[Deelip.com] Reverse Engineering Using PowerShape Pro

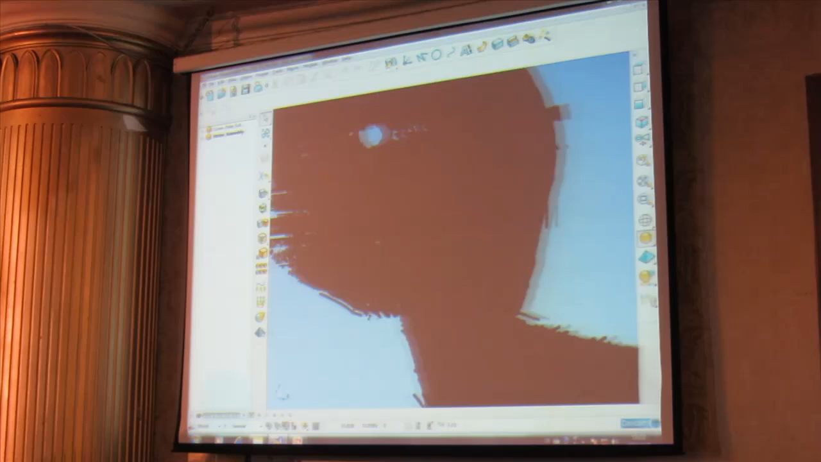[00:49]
So I've got to process the point cloud data, and I'm going to fit a mesh of triangles to the point cloud.
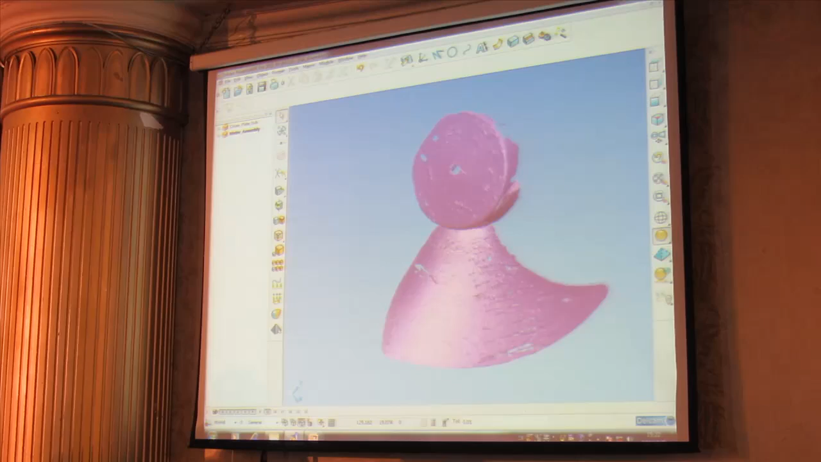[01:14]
Now, I could do some work on this triangle model, but in fact what I'm going to do first of all is to divide this into the two major areas.
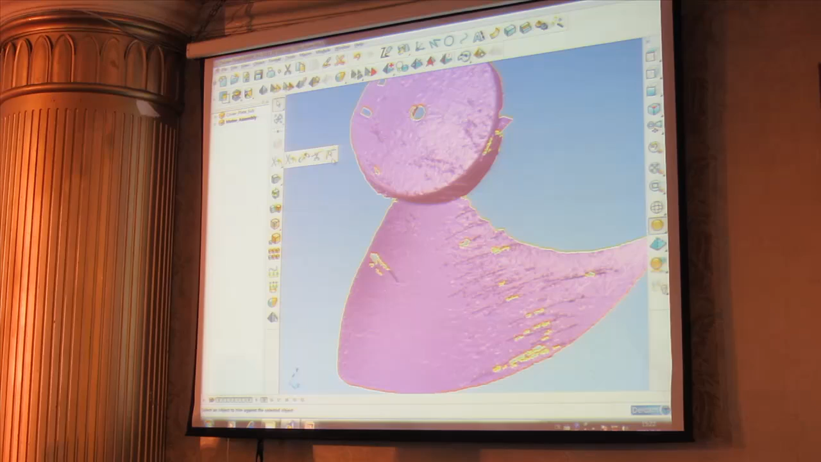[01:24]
So I need to split the hub from the blade, and I can do that using this limiting tool.
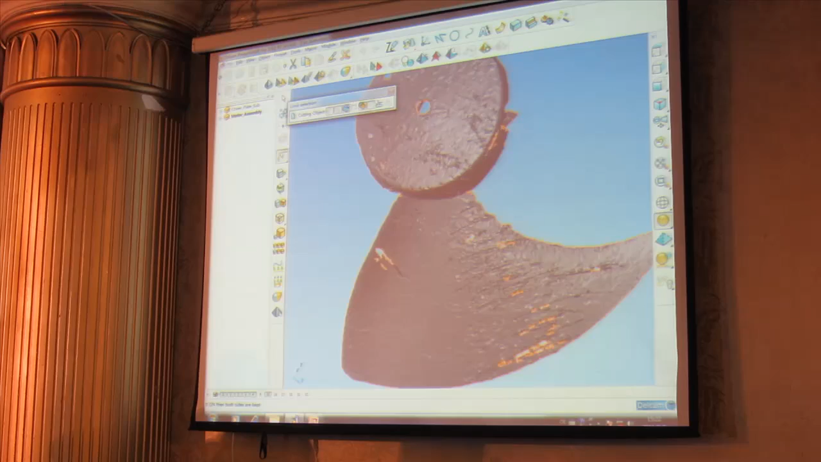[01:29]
Okay, so I'm going to zoom in on this dividing area and draw a polygon.
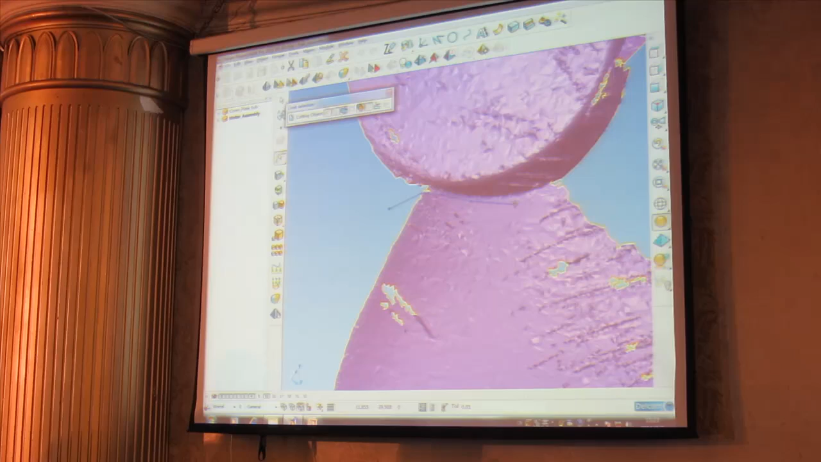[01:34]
I'm just sketching a polygon which will divide the two areas. Okay, so I'm separating the blade from the hub.
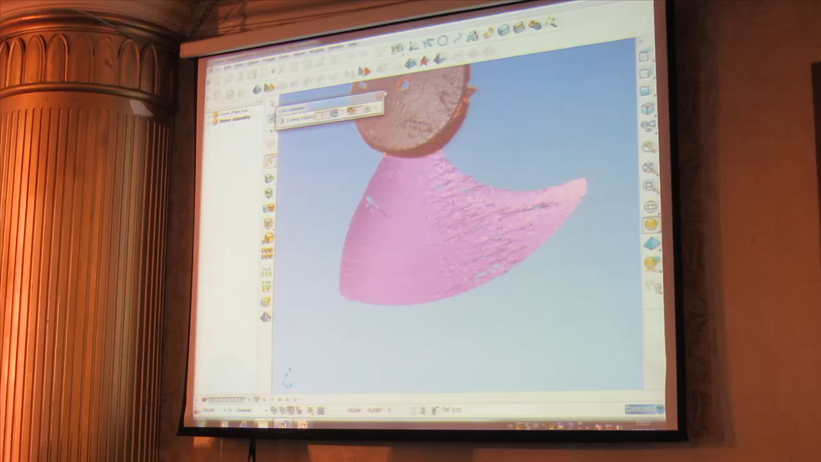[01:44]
As soon as the polygon is closed, the operation is complete. Now it looks as if nothing has happened, but if I just change the material of the blade, you'll see now that we have two completely separate triangle entities.
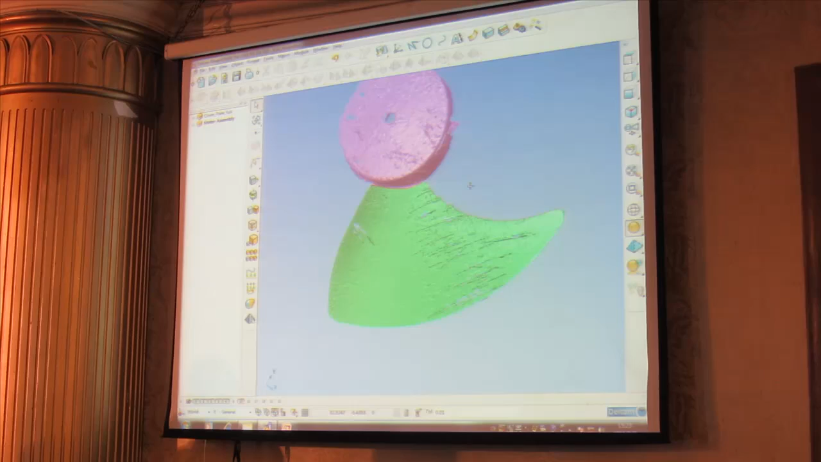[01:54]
Okay, so if we start working on the blade, now obviously the quality of this data is not perfect. You can see some of the lines, and this is to do with when we capture points from the same area, you end up getting slightly different z-heights. So every time the laser passes over the same area, you get a slightly different reading, and this can affect the resulting triangle model. Now I have a set of tools in PowerShape that would let me clean this data up.
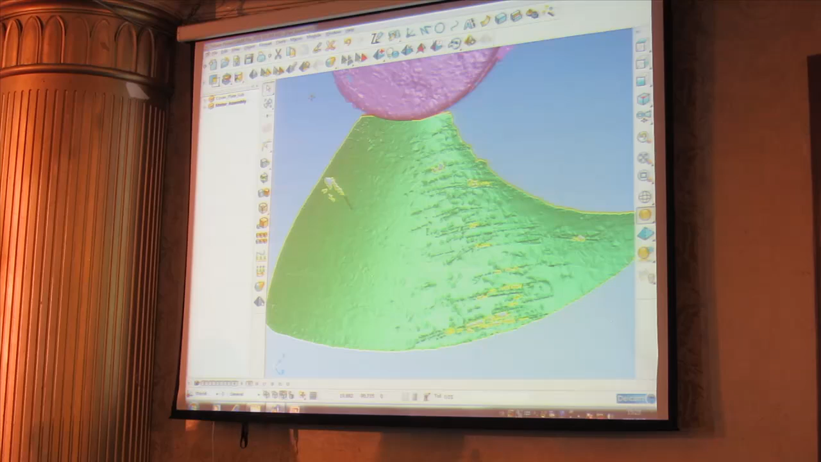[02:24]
I could fill the holes, I could smooth the triangles to give me a perfect blade. And in this case, I've no need to do that because I can simply select triangle
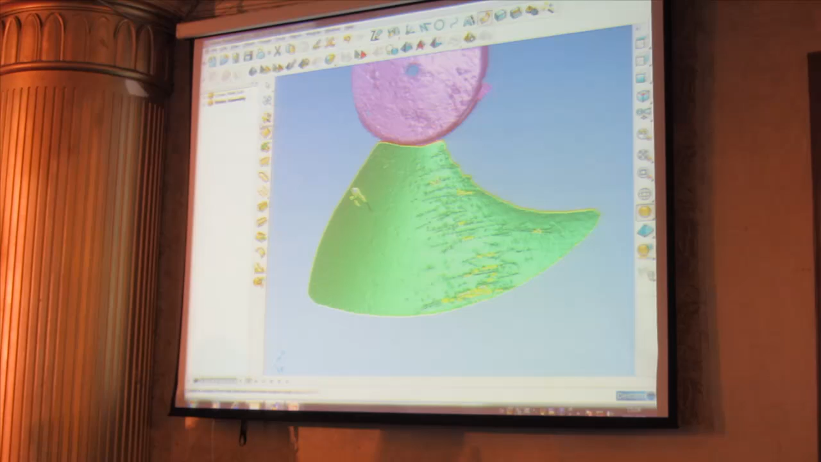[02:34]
data and ask PowerShape to fit the smoothest possible surface it can through that data.
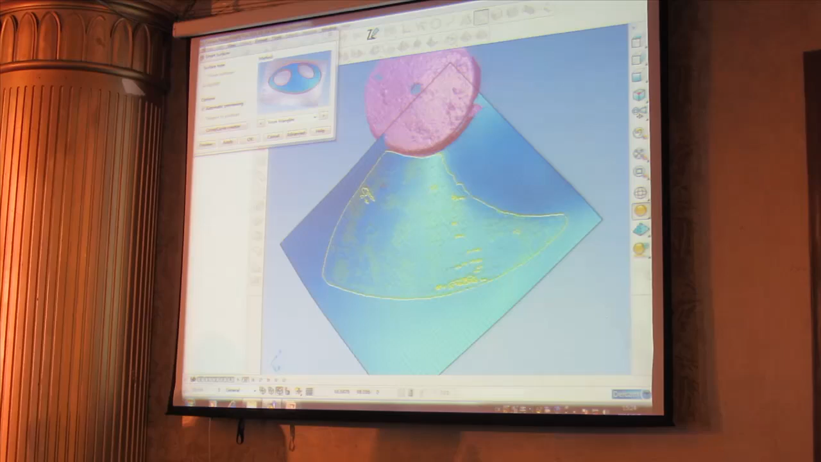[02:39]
Okay, and this is the resulting surface. And we can get a readout showing us the fit of the surface to the triangles if we wish to. Okay, so that is currently a surface. Now the first thing I'll do with that surface is convert it into a parasolid.
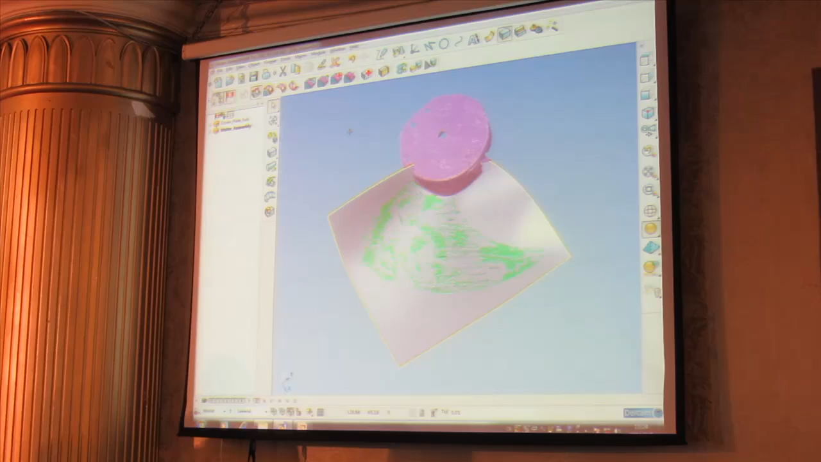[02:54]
So this is now, as Vineet mentioned, this is an infinitely thin parasolid model.
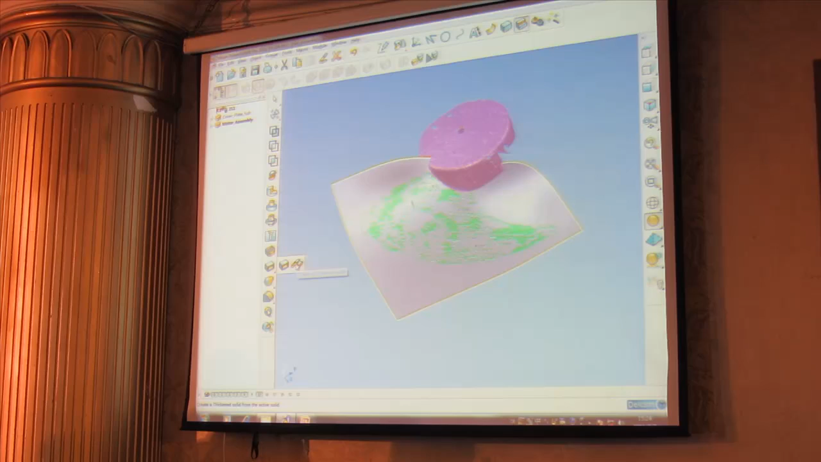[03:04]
So the first thing I'll do with that is to give it a thickness, and the thickness of my blade is 2mm.
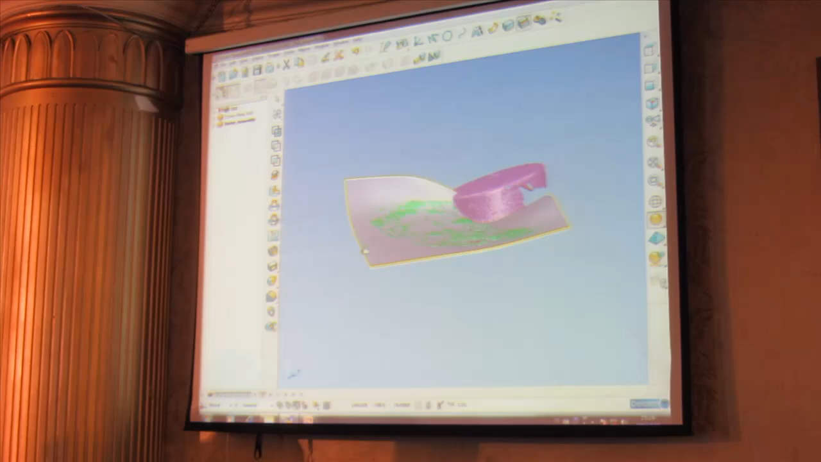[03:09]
Okay, so now when I zoom in on this edge, you can see we have thickness.
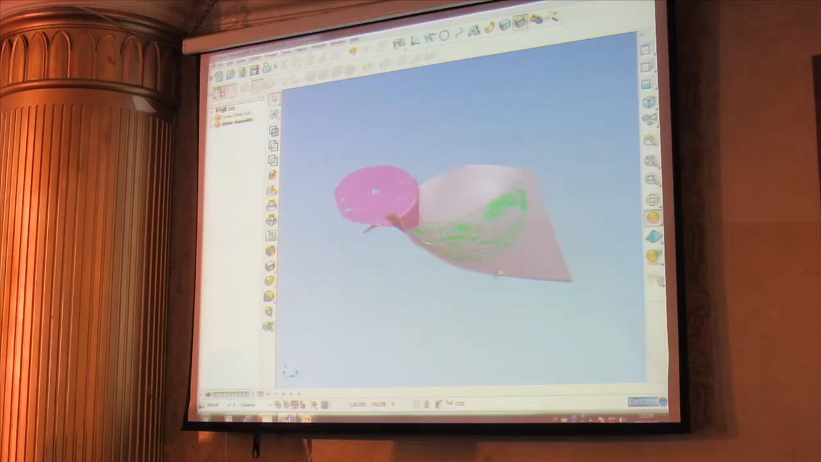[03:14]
Okay, let me just hide the blade, or hide the smooth surface for one moment. And again, look at the blade profile.
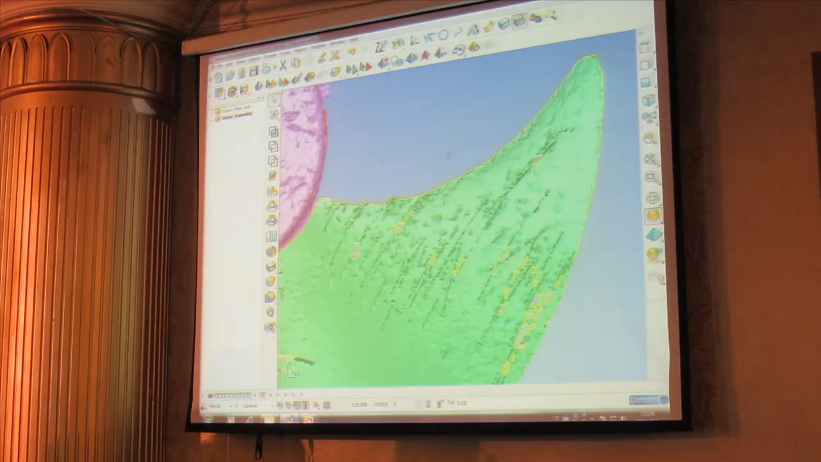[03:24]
So the next thing we have to do is to capture the outer edge shape of the blade that we're constructing. So I can now use PowerShape's geometry construction tools. So we can construct lines, arcs, and curves.
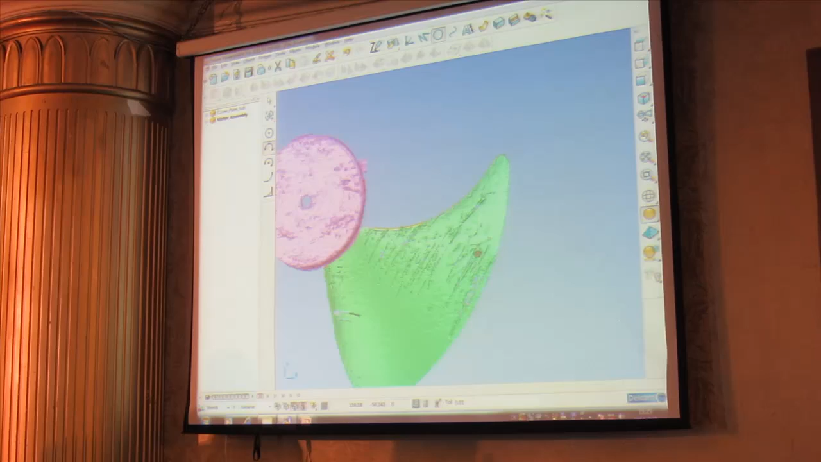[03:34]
And I can simply touch on the edge of the triangle data, and in this case construct curves. And you'll notice that PowerShape has a very powerful, intelligent cursor.